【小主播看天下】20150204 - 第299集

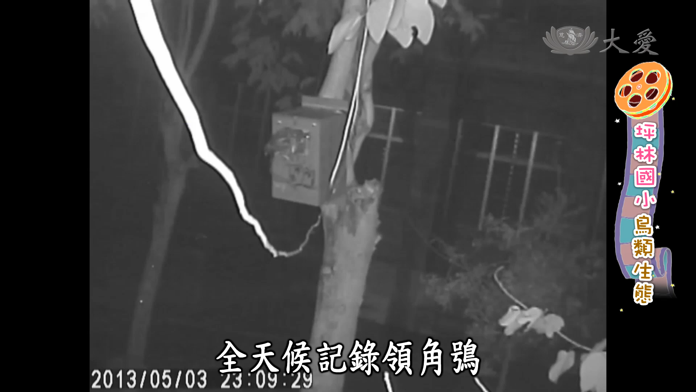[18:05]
在不打扰他们的情况下近距离观察。
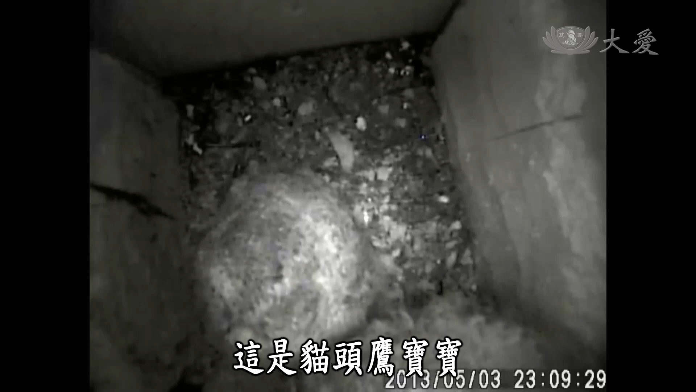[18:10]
这是猫头鹰宝宝小鹰和小卷球，是不是很可爱呢？ 因为我们平常小朋友比较少接触到我们这些动植物，所以我们是希望小朋友他能够亲身去接触体验这样的自然环境生态，